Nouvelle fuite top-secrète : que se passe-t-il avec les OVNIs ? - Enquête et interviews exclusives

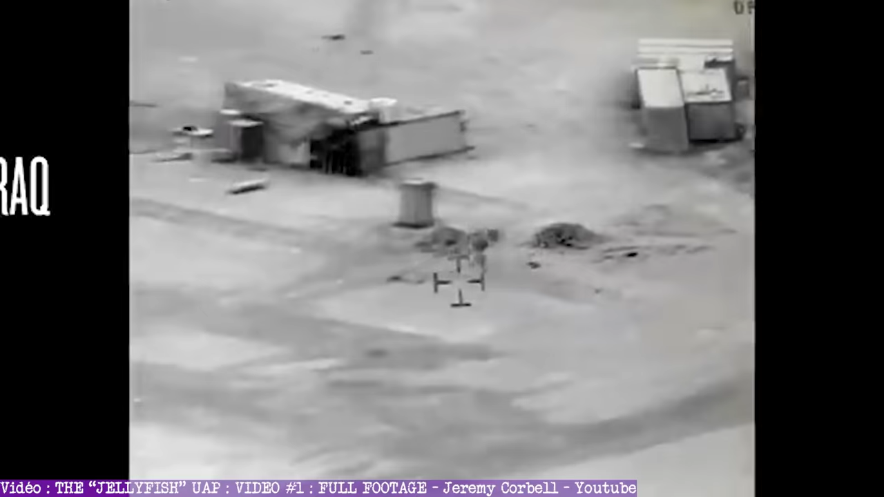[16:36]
Notamment la vitesse du vent parce qu'on n'a pas la date ni l'heure exacte de cet enregistrement.
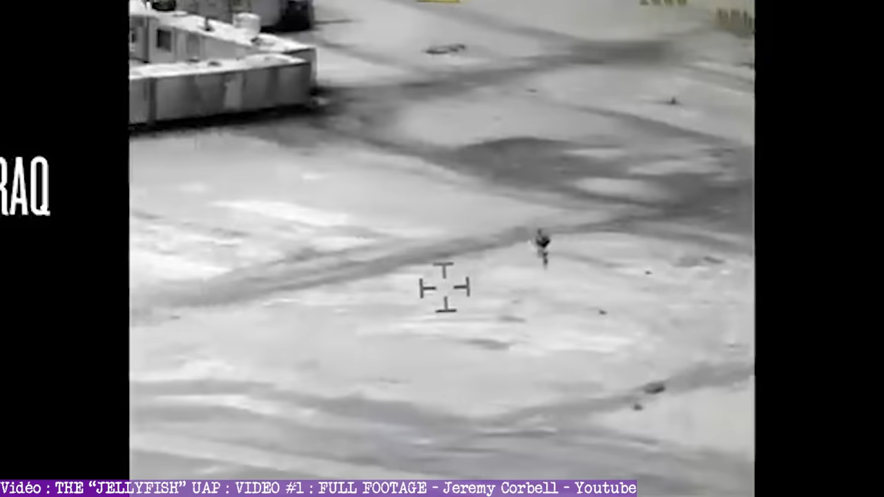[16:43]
Pareil pour l'altitude, a priori c'est à environ 300 mètres de haut. Et le fait que le drapeau souffle dans une direction n'est pas forcément corrélé à la direction de l'objet de 300 mètres plus haut puisque les directions peuvent varier en fonction de l'altitude.